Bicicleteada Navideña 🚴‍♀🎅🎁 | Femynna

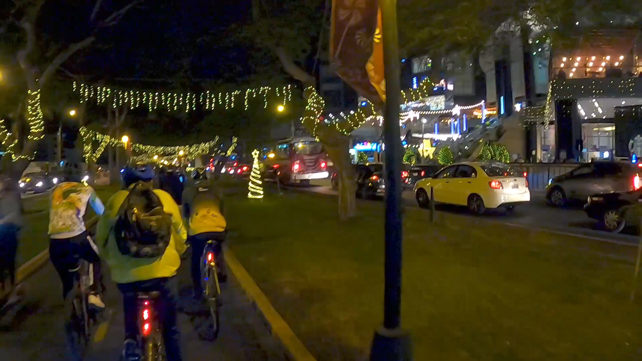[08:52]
Bien decoradito acá, los árboles. Está bien, bien bonito esto.
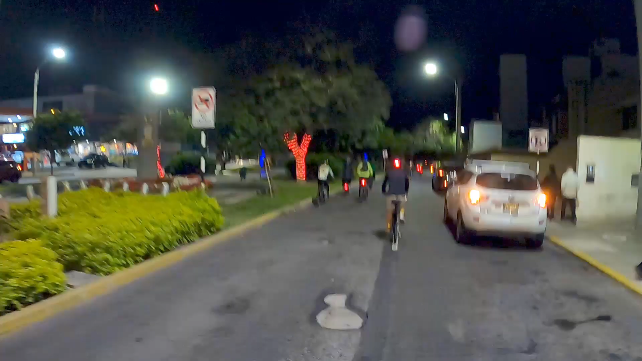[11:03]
Voy a entrar directamente al parque de la pera. En realidad este es el parque de la pera.